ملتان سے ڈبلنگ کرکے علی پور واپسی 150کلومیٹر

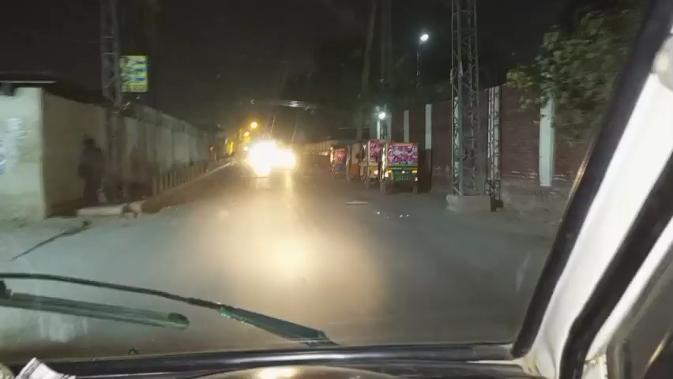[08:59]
बहुत बड़ा हस्पताल है कटियोल जी
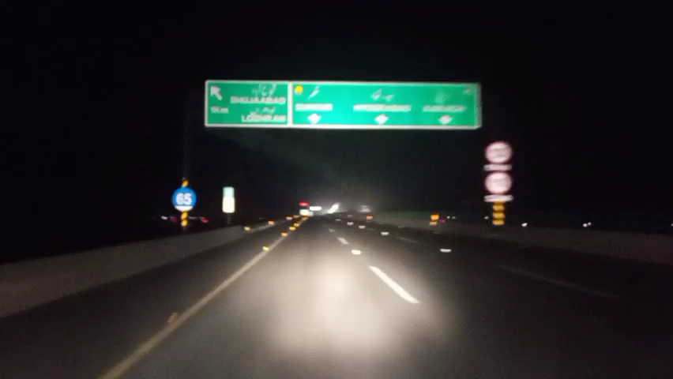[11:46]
जलालपुर लोधरा इंटरचेंज, छांगड़ा इंटरचेंज, अलीपुर और शरीफ इंटरचेंज।
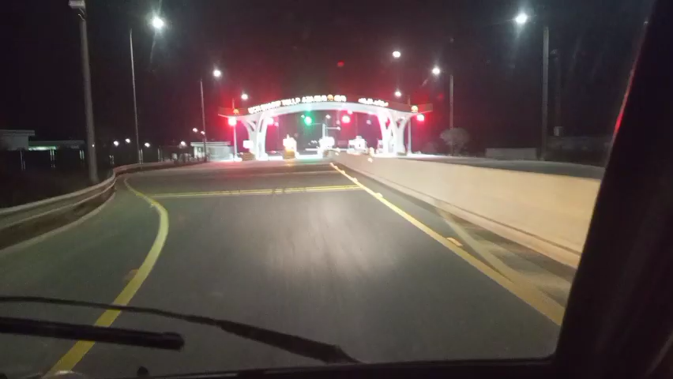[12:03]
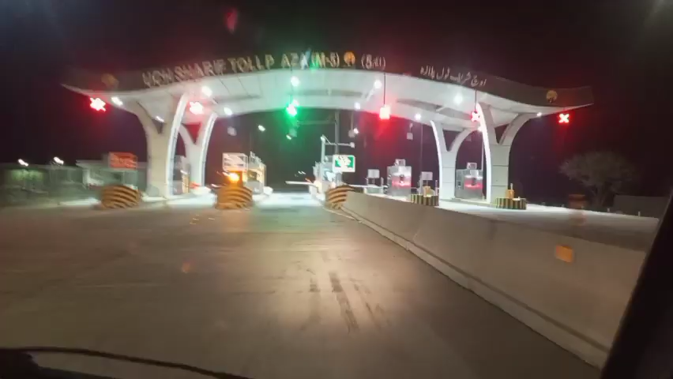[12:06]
मुल्तान जाम बहुत औखे औखे निकले से वाला हेड पंज नंद,
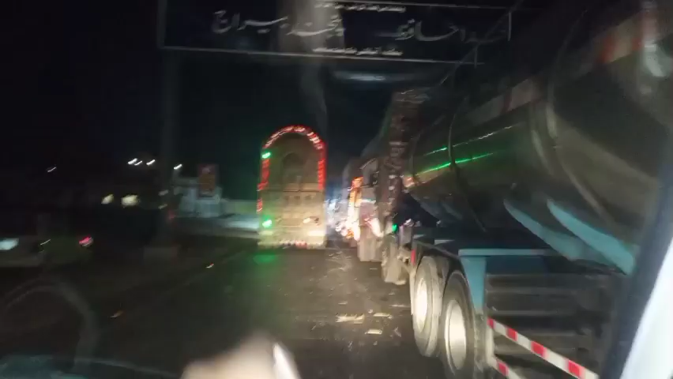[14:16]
दूजे पासे आ गए से हद गुनो ज्यादा लाइन लंबी लगी खड़ी है,